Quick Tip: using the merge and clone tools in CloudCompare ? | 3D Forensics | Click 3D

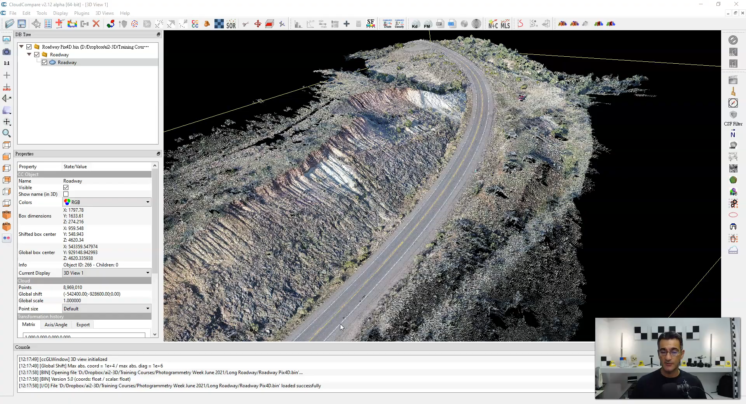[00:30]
And so this is a source of frustration for a lot of people because they do something and they didn't mean to do it and then all of a sudden they got to start over from scratch. So it's really important to know about the clone tool and the merge tool. So both super, super helpful and useful. So let's say for example that I have this point cloud here and I'm going to perform some kind of an operation to it, whether I'm going to cut it apart or I may do something, whatever. Really what you want to do is clone it first so that you can do whatever you want and that if you mess up, you can always go back to the original. So there's a button up here, you have to have the point cloud selected and then you'll see here, clone the selected entities and there's a little inside joke here. It says, yes, Claire, these are nine sheep.
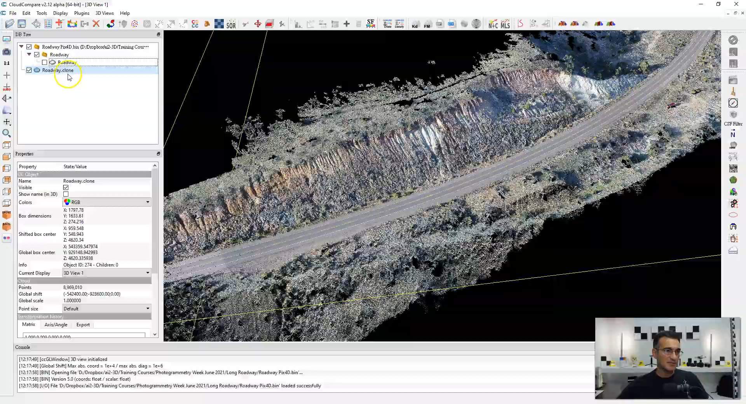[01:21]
So if I'm going to be doing something with this now, I'm actually going to shut off the original. Okay. And this way you see if I toggle this one on and off, there's nothing there. So this is good. If I perform an operation on this particular point cloud. Now let's say for example, I'm going to, I don't know, cut out a section or something like that. Well, let's say I'm going to take this and I'm going to use the editing tools up here.
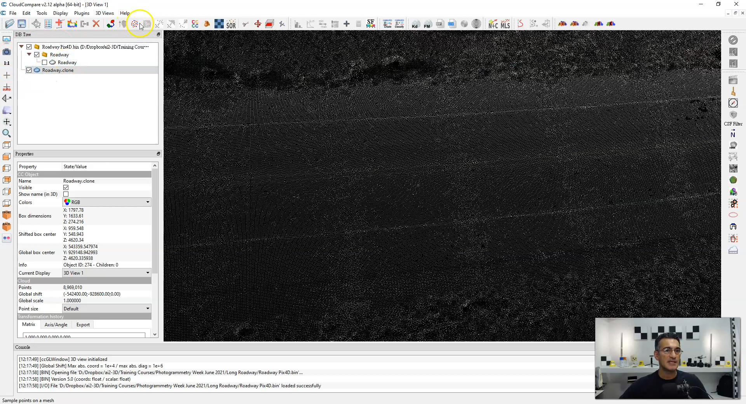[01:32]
Click on that. And I'm just going to do a quick just sort of outline and I'm going to cut out a piece of this road because for whatever reason, it may have been important for me.
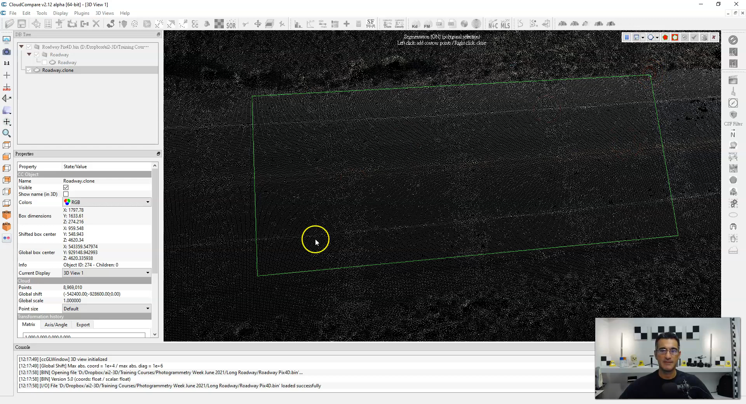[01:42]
So I'm just going to segment this out and I'm going to click the checkbox so that I have both. So you'll see here, I have the small bit that I've cut
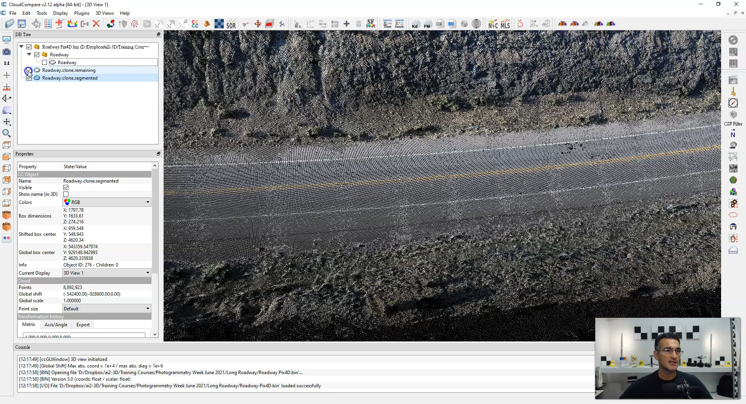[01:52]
out and then I have sort of the outside part that I may not really want.
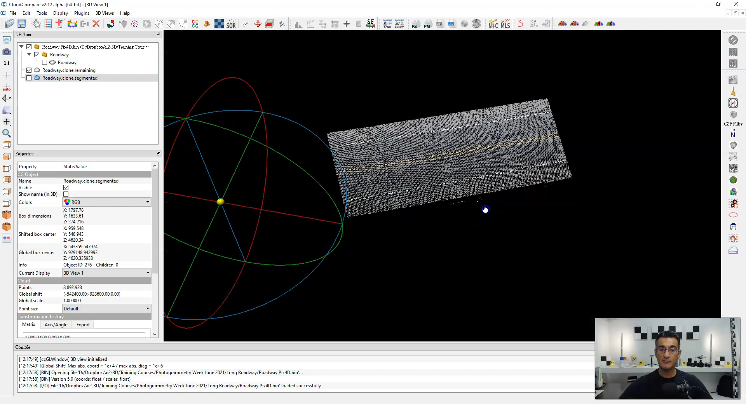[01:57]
So now they're both apart and let's say, I don't know, I'm going to work on this particular or let's say I'm only
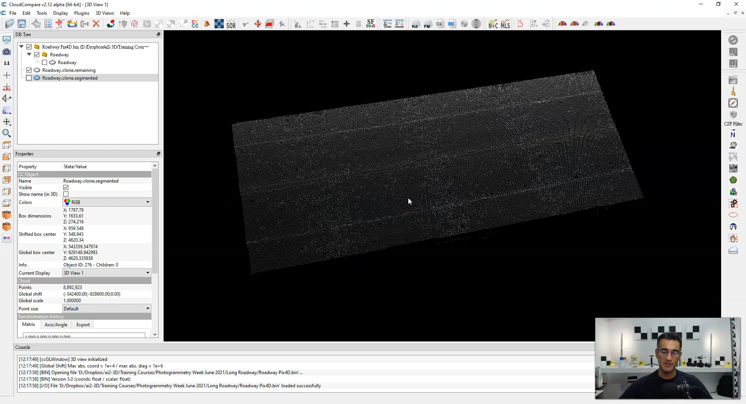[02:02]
interested in this little piece of the road and then on the outside, I don't know, I cut it off or something like that.
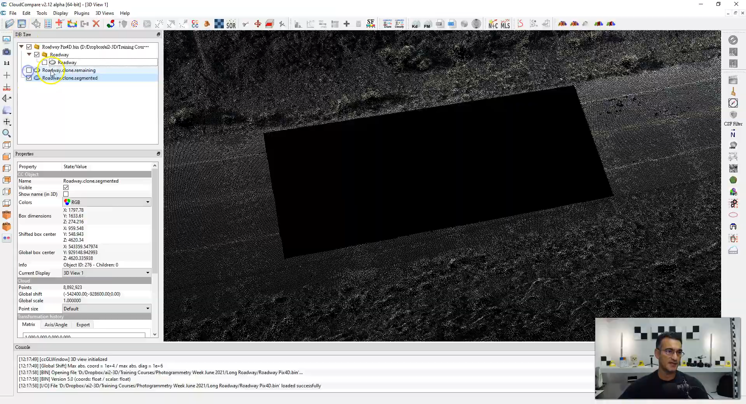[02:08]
So I've got this big piece and I'm not interested in all this other stuff that's out here.
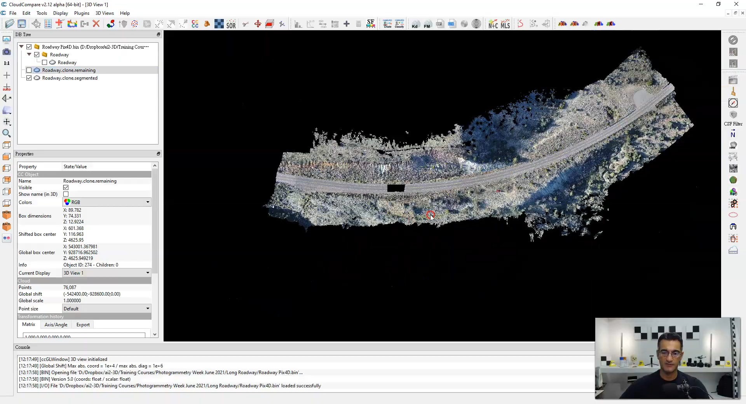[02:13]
I can go back and edit it. So let's say I just go and I'm just going to take this piece that I want. Now always make sure that you select the part of the point cloud that you're interested in working in. I'm going to go to the edit tools and I'm just going to make a big cut across here. And let's say that I only want to keep the part that I've outlined here.
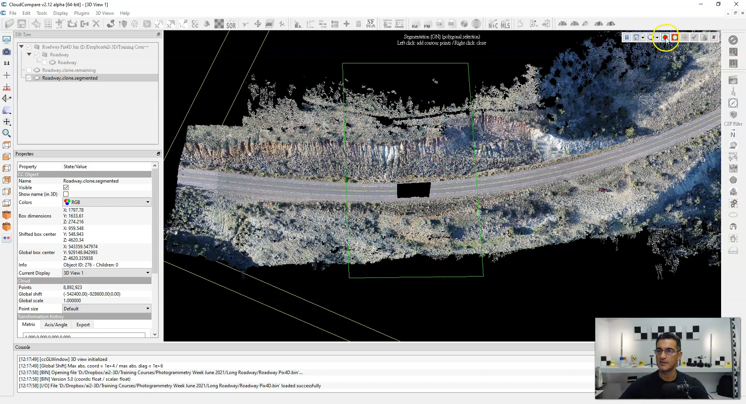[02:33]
So I'm going to go ahead and say, get rid of everything on the outside and I'm going to go ahead and delete what's on the outside and keep what's on the inside.
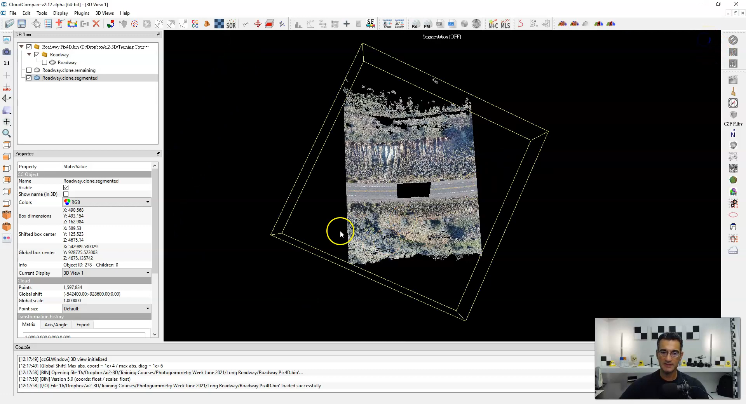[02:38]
So now what I have are two entities here. I've got the outside portion and I've got this little inside portion of the roadway, but they are separate now. So a really quick way now, if this is this part of the point cloud is now what I want to keep. I can just select both by holding down the shift key. And then what I want to do is come up here where it says merge multiple clouds. You'll see they're both selected by the outlines here.
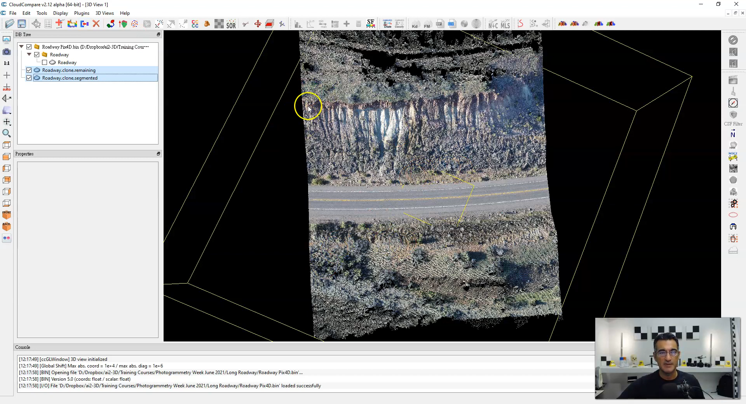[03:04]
And once I merge, it'll ask me if I want to generate a scalar field with the original cloud index. So what that's going to do is it's going to color each point cloud differently. And I may or may not want that. So if in the future I want to determine which points belong to one section or the other, I might keep that, but I'm not going to.
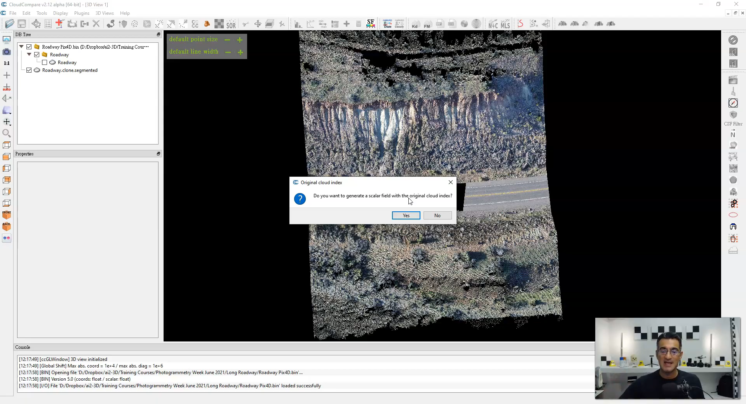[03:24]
I'm just going to say no. And basically I now have a merged point cloud here with the two segments that I've put back together. So those are two quick tips when you're performing operations. Make sure to make a clone and operate on the clone so you can go back to the original. There's no undo. And if you're performing separate functions or
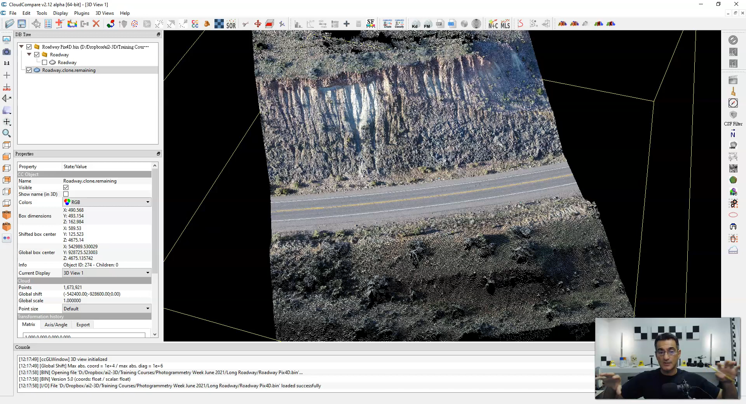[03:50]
editing different point clouds and you want to merge them back together, make sure to just select them and you can merge them back together really, really easily. Thanks a lot, everyone. And take care. Bye-bye.